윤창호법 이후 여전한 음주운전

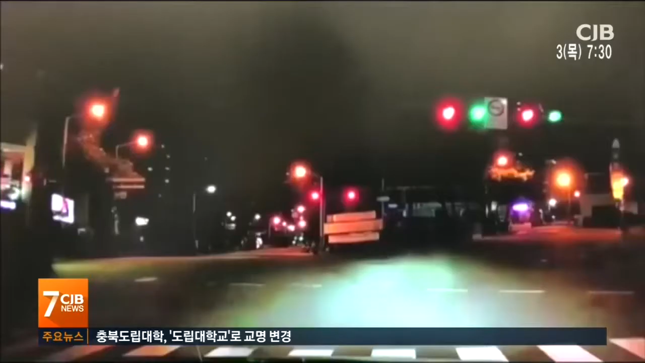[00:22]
차량 한 대가 갑자기 속도를 올리더니 인도로 그대로 돌진합니다. 지난해 9월 발생한 음주사고로 윤창호 씨가 목숨을 잃었습니다.